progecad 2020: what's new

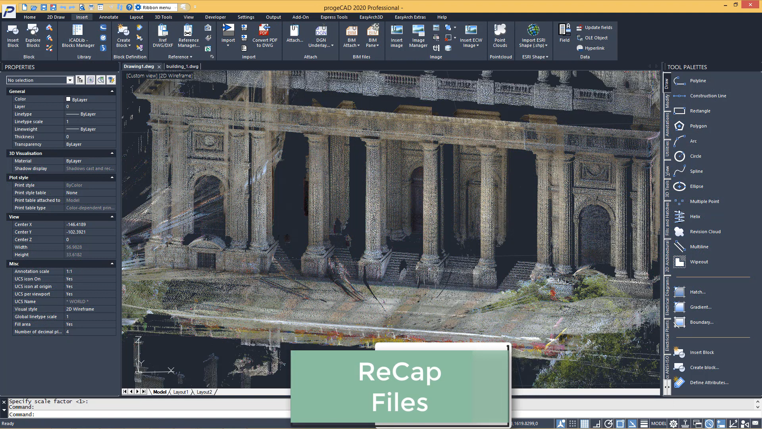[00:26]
The graphic user interface is improved in usability by the tool pallets,